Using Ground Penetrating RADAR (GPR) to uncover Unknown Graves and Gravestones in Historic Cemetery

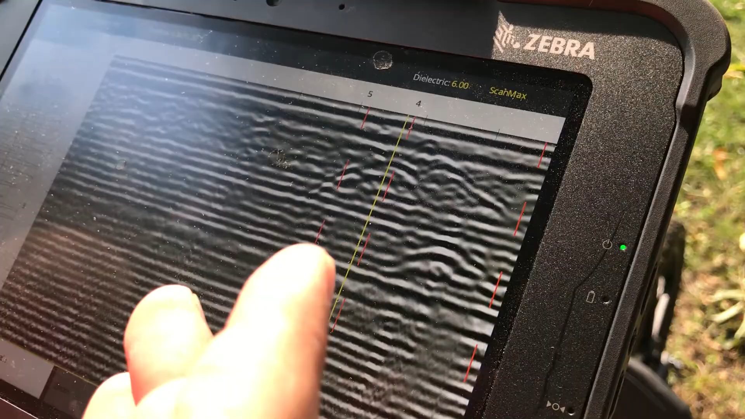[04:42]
Here there's another one here that's a little bit off screen. Those are likely the tops of coffins and or burials within a grave shaft and the cuts in stratigraphy
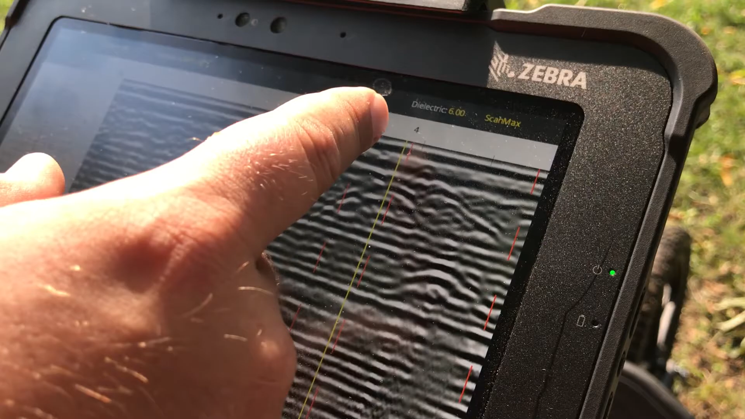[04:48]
here and here and one that's here show the grave shafts themselves.
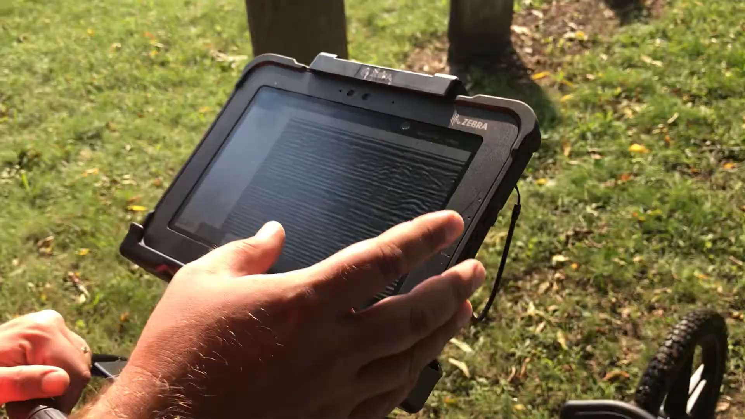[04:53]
Up here on top
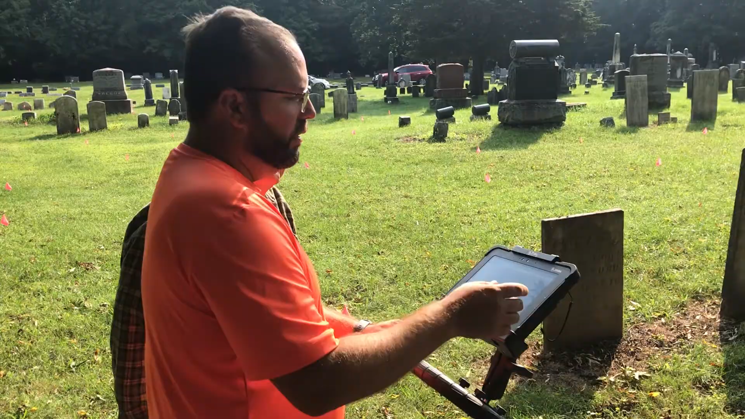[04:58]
we have the plow zone or topsoil before we get into the subsoil that's been disturbed through the internment of individuals.
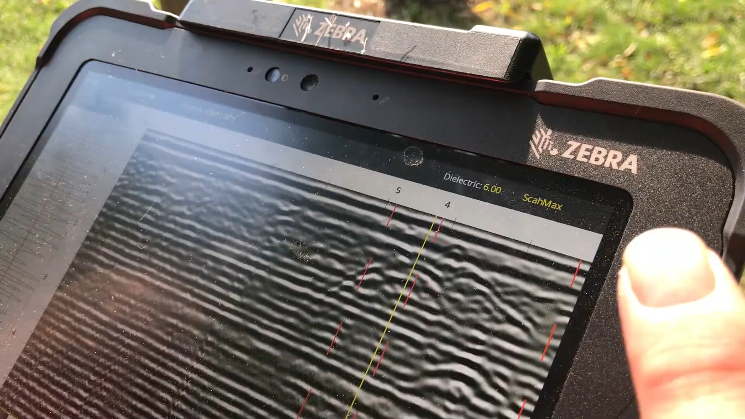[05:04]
The data is always taken from one direction that makes processing the data much easier but it makes a lot more work to collect it.
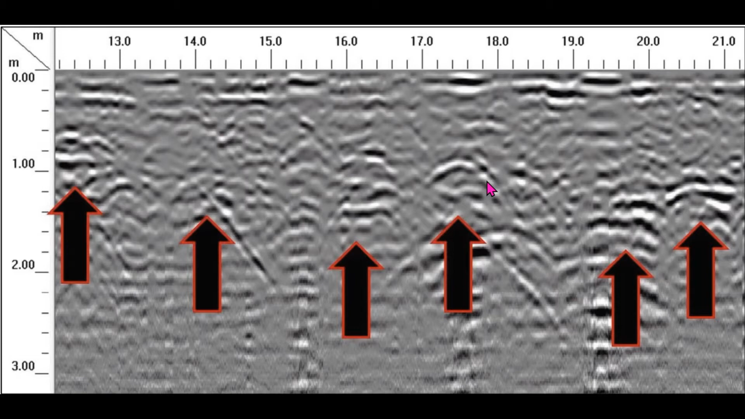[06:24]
You're looking for shafts that are roughly two to three feet wide and that's these vertical lines and then you're also looking for the tops of coffins down a meter or so and that's what these little rounded shapes are.